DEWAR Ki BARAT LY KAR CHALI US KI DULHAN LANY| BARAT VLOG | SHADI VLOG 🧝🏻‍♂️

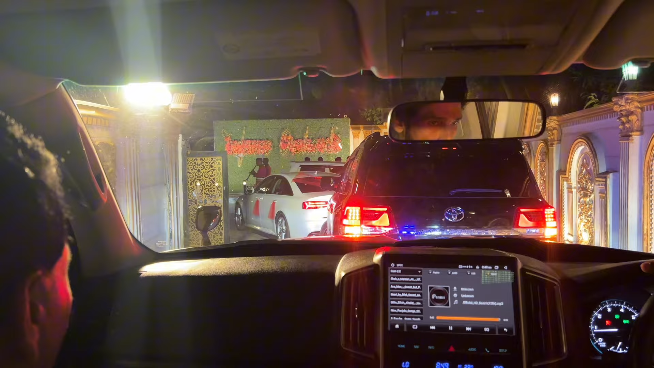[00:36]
جانا تھا وہ سامنے دولے کی اندر کار ہے اور تھرڈ نمبر پہ جو پیچھے ہے وہ ہماری کار تھی